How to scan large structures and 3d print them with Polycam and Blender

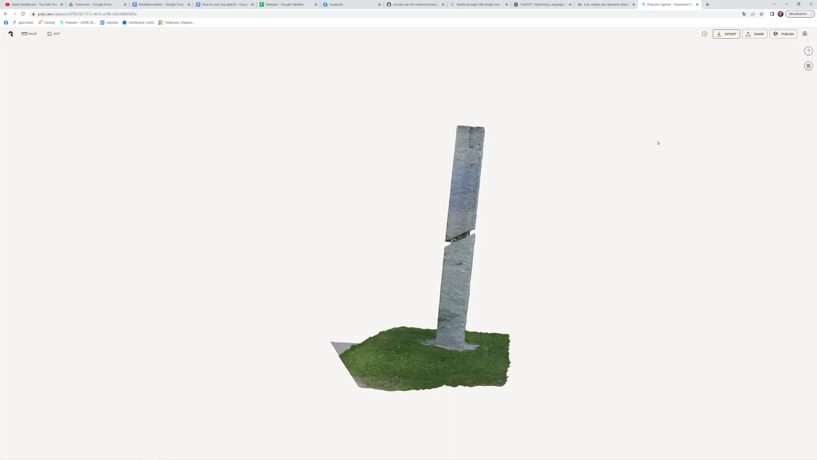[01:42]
This kind of issue of small gaps in big objects happen all the time, but we can easily fix it.
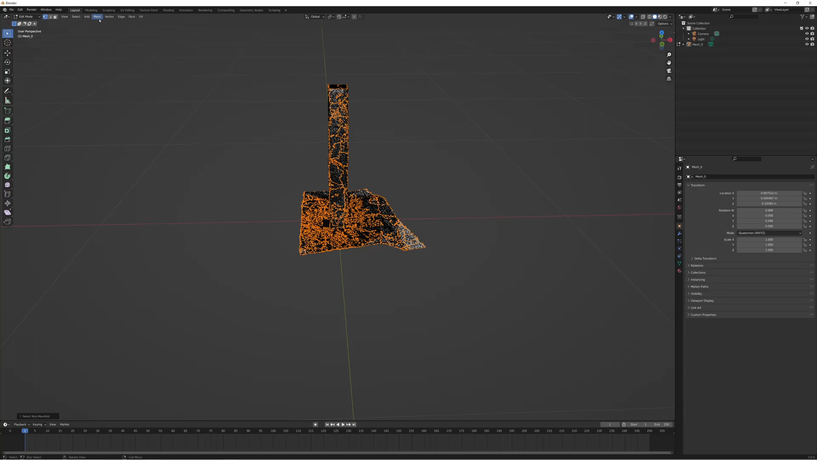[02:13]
Merge the match by selecting the non-manifold vertices and then merging by distance. Then we use the box and lasso trims in sculpting mode to extract the object.
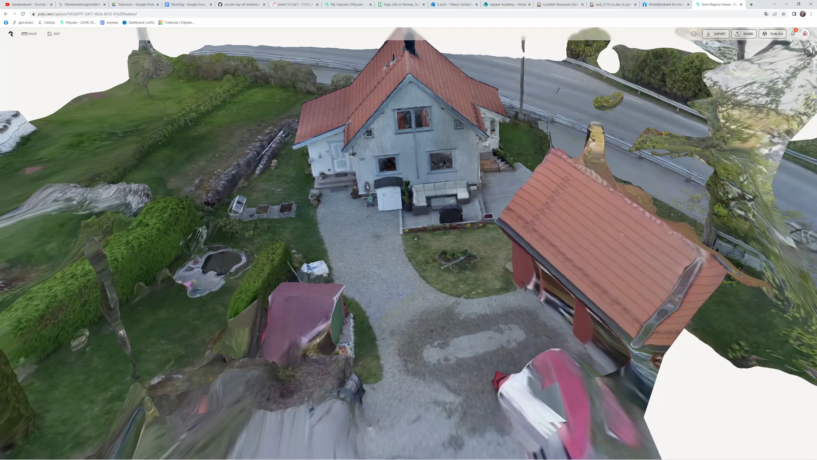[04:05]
The result is quite good but it's not the quality what you accept from a kit.
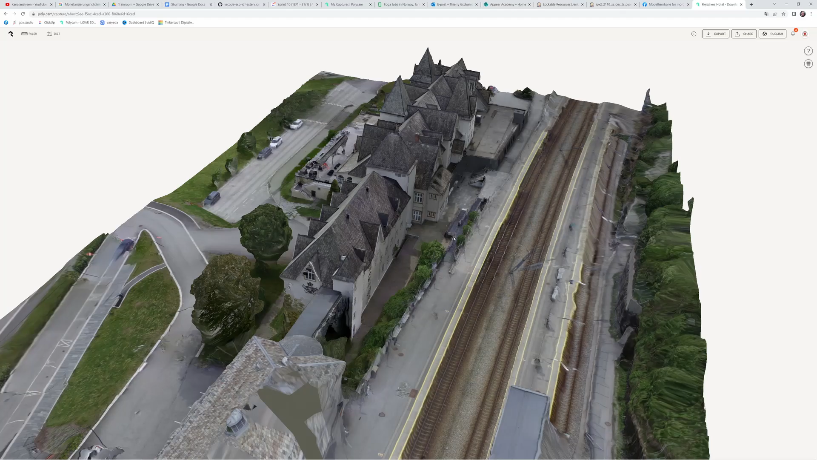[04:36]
The result is quite good but again it's not usable to create a quality kit.
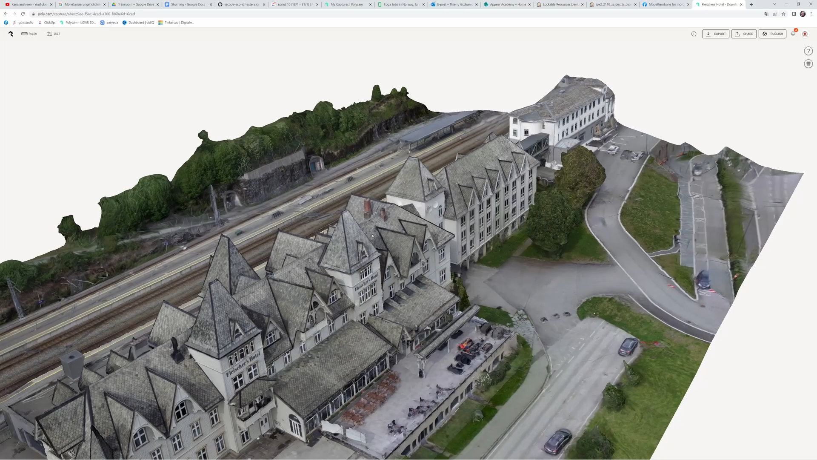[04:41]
Also just killing the building to scale would result in a monster building which is nearly 1m long.
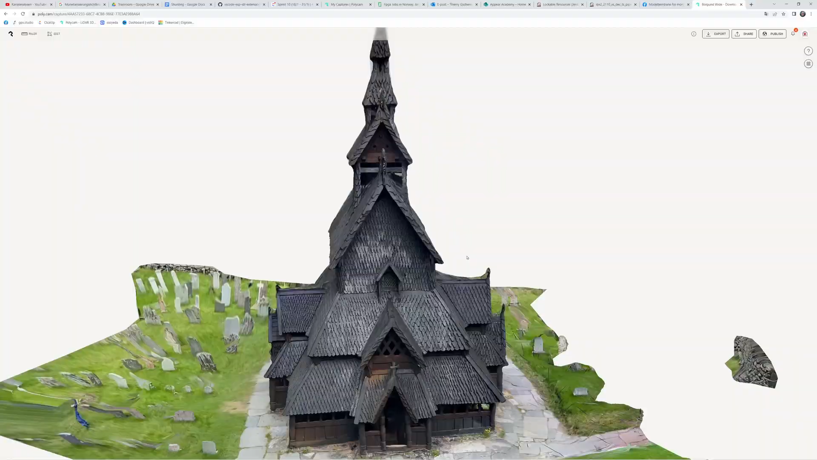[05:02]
We did a test of the stave chairs of Burgund where drone flying is forbidden. We just walked around it. But from the result you can see big holes in the model so it's completely useless.
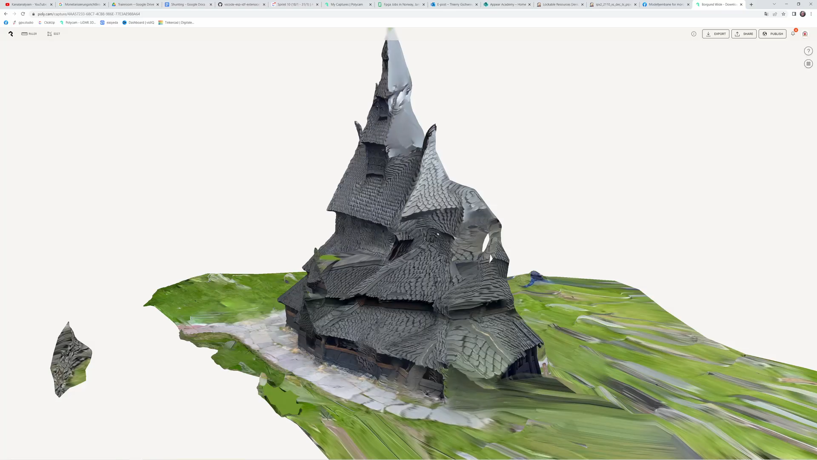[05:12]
So we conclude that scanning large objects works best for irregular or organically shaped objects.